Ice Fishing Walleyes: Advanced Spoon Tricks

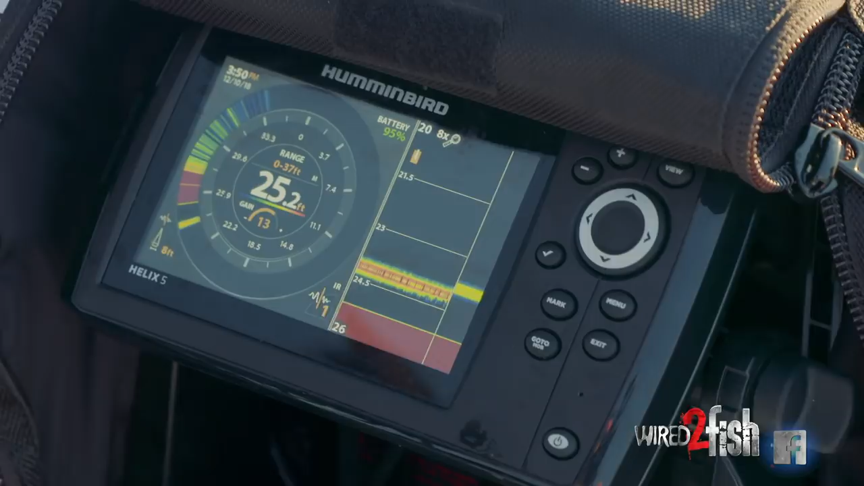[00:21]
On screen: depth 25.2 ft
The way I've got my electronics set up right here is pretty straightforward.
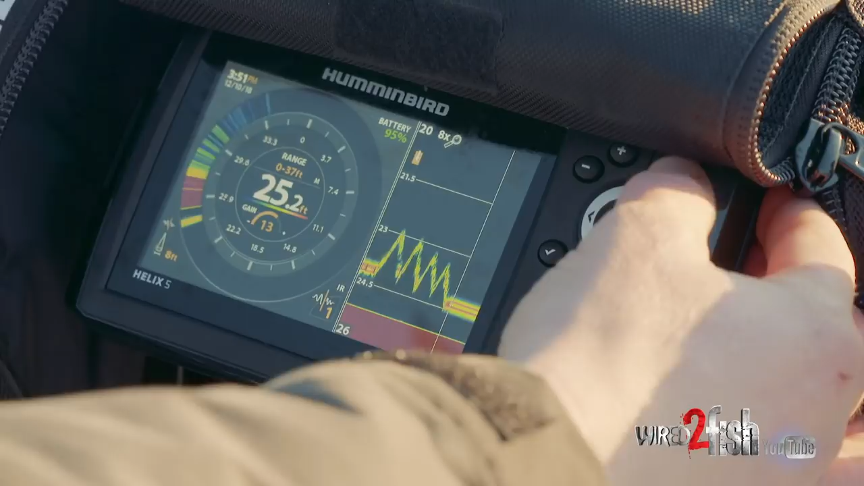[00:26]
On screen: depth 25.2 ft
I see my bait going up and down, but if I hit view, that's gonna give me a full screen of my flasher. If I hit exit, it'll bring me back.
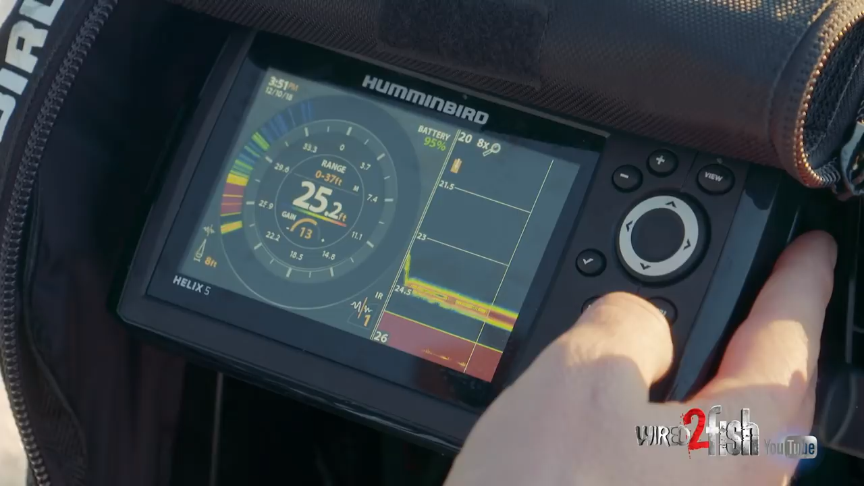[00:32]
On screen: depth 25.2 ft
And if I hit exit one more time, now I can see the full water column right here, which I can do the same right here on my flasher.
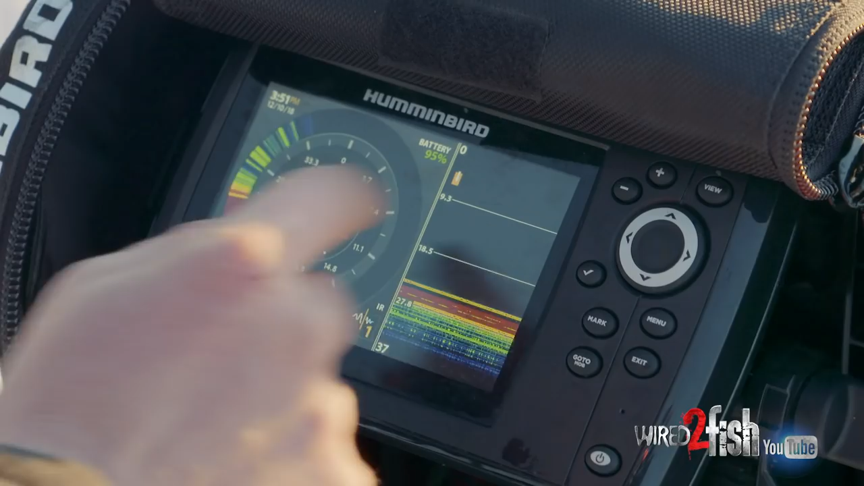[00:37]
But since I'm fishing walleyes tonight, they like to relate to the bottom more so than anything.
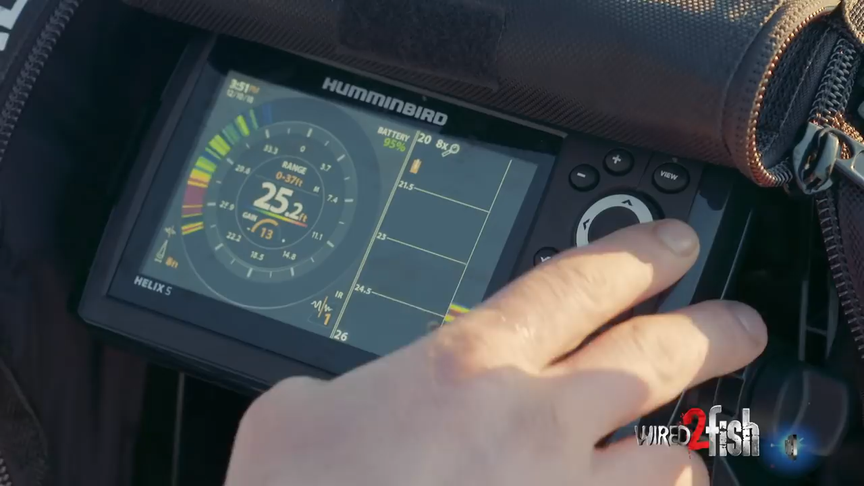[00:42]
On screen: depth 25.2 ft
By hitting my view one more time, that will zoom me in.
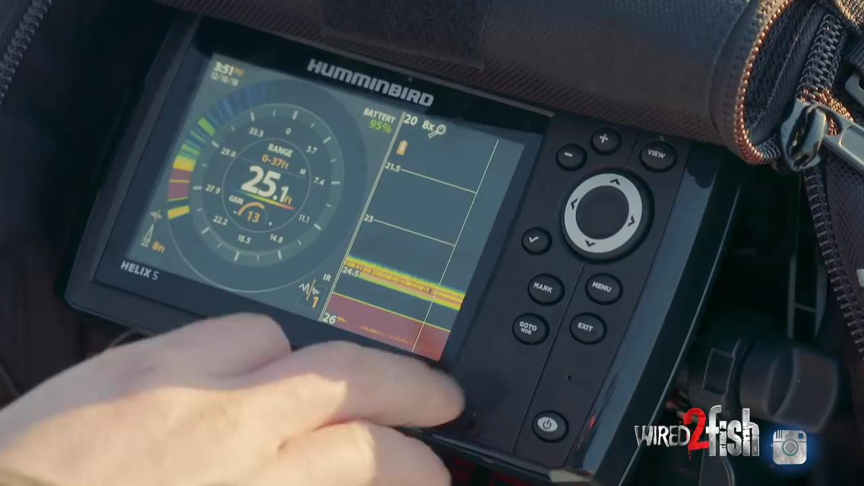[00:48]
On screen: depth 25.1 ft
You can see 8 times there. So that gives me a really good view of the bottom.
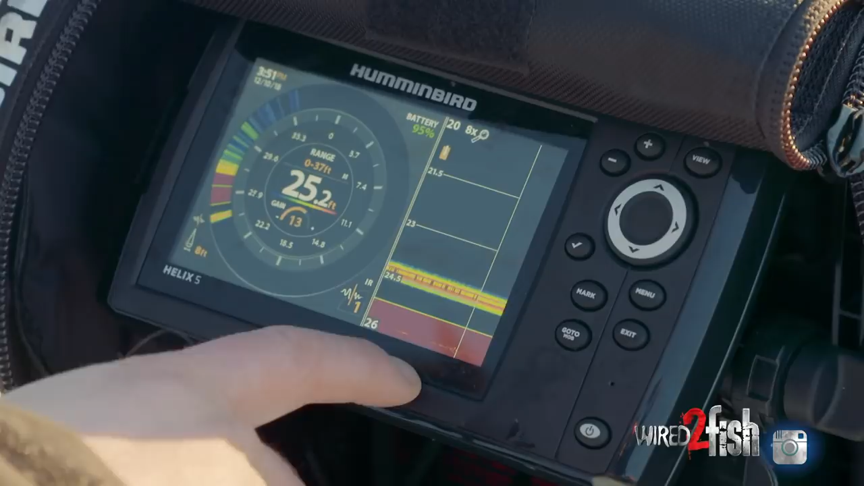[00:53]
On screen: depth 25.2 ft
So anything that comes creeping in, like a walleye coming in slow on the bottom, I can see that bottom line.
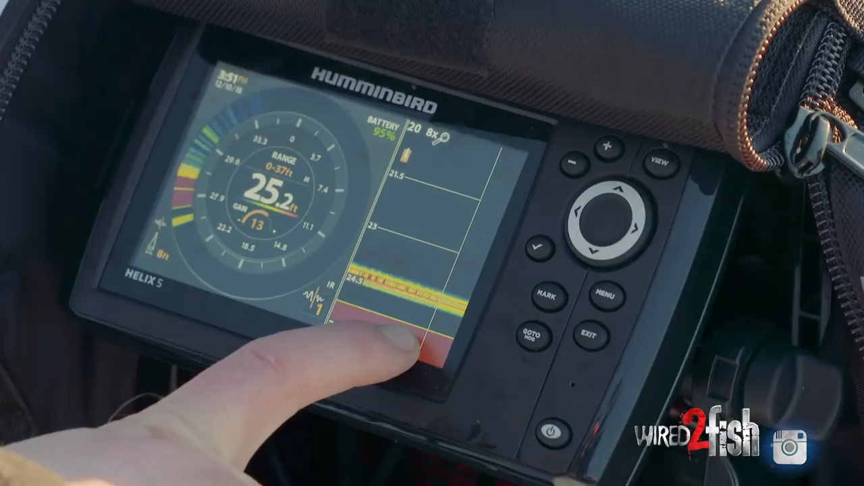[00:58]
On screen: depth 25.2 ft
That's the very bottom of the lake.
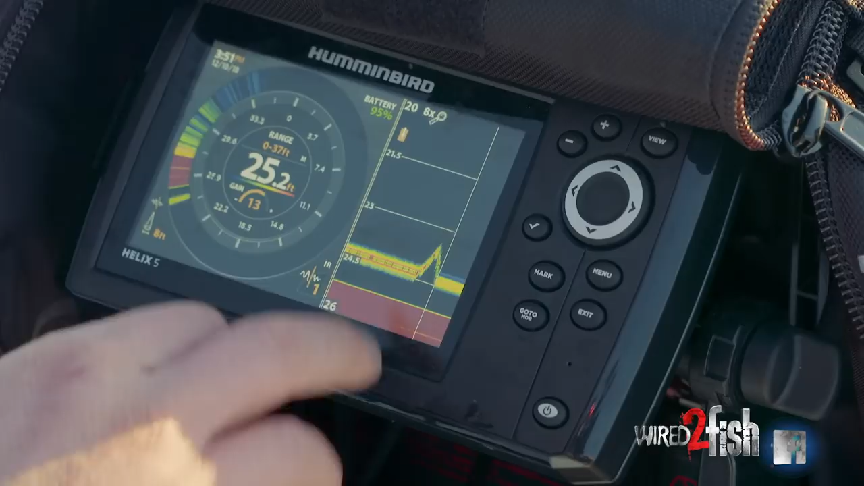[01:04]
On screen: depth 25.2 ft
Anything that fluctuates there, if anything comes in ever so slightly off the bottom, I can see that really, really well.
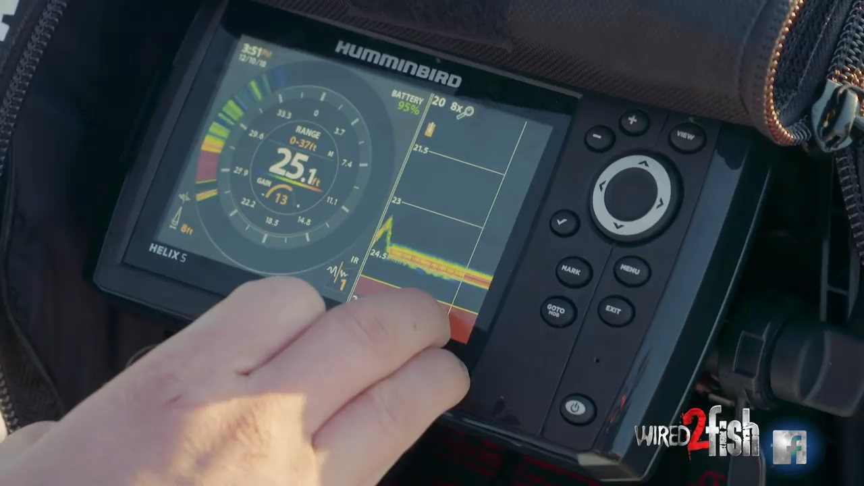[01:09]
On screen: depth 25.1 ft
This is a 5-inch unit, and that's perfectly fine.
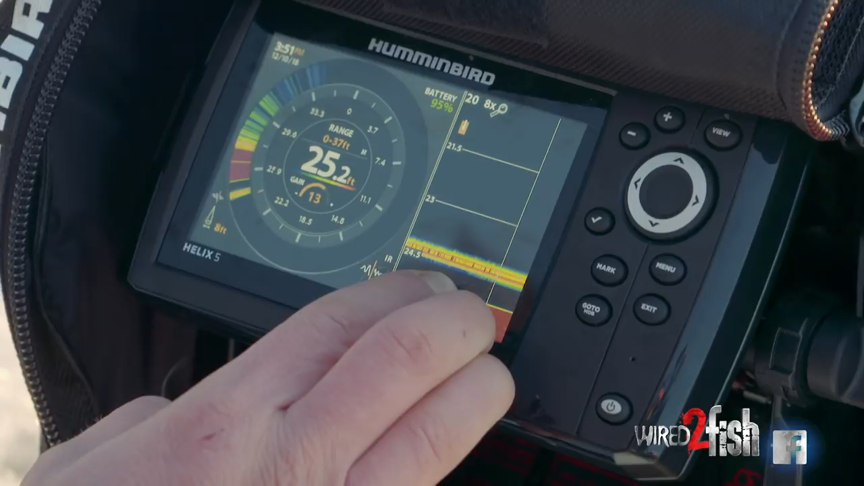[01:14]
On screen: depth 25.2 ft
It's a smaller screen, but when you can zoom in, that's a big help to see any bottom-hugging fish. When I'm outside, I like fishing a little bit longer rod as well.